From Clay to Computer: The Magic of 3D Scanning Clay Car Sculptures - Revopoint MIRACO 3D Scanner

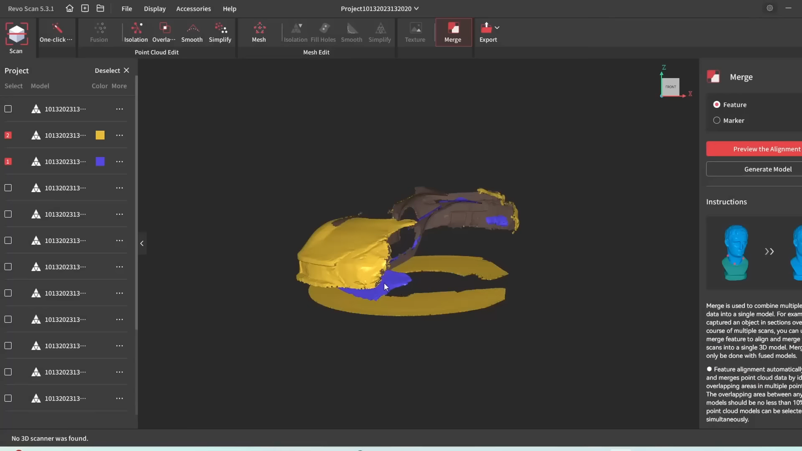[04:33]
So I'll probably try and clean some of these up and then
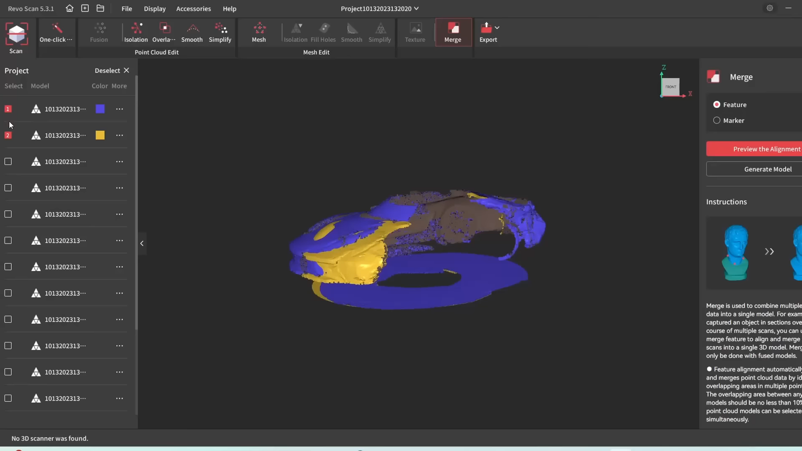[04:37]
stitch them all together, create one file that we can work with.